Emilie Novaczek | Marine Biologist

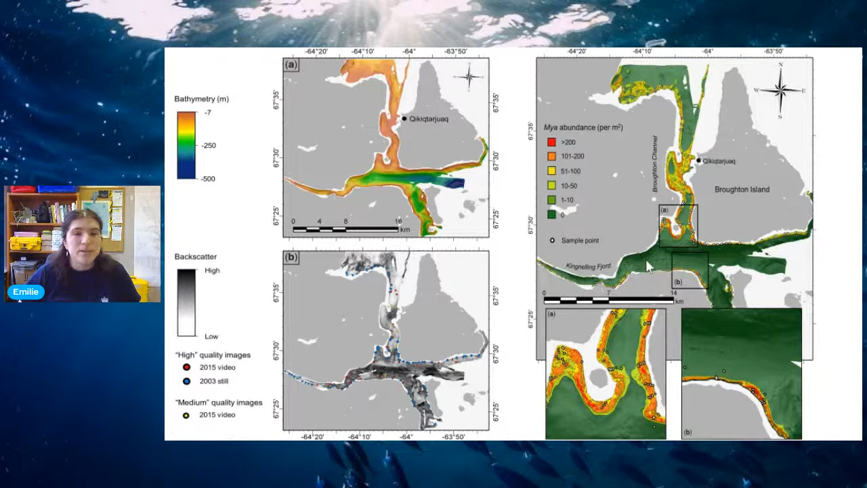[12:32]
And then on the right, there are the maps he put together of habitat suitability for these clams. And so the idea with that project was to look at how much habitat is there to support the species, what kind of sustainable harvest could be put together, funded and supported for that community. And there's Jonah out on the ice. This was one day when the sea ice came in while we were working.
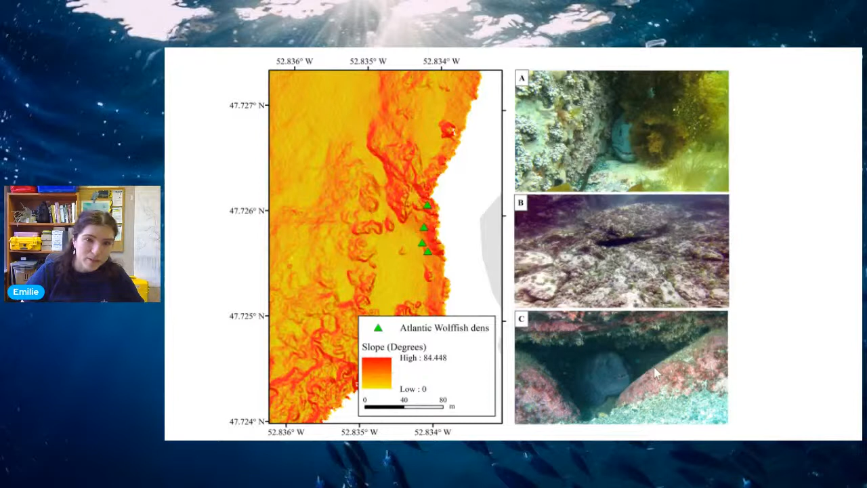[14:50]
So they like to hide it in cracks and crevices, caves. So you can imagine that's helpful if you're trying to map habitat, because we know that we need hard substrate, so strong echoes from that multibame echo sounding. We need high, high slope in order to make basically a 90-degree flat surface to form those caves. But what was really interesting about this project is that it made me think about habitat not just in two dimensions, like you would on a map, and not just in three dimensions, if you're also imagining water depth on top of that, but actually in four dimensions, because it's also based in time. It changes throughout the season. So the wolfish will travel inshore, offshore, depending on the temperatures, depending on their prey, and in order to reproduce.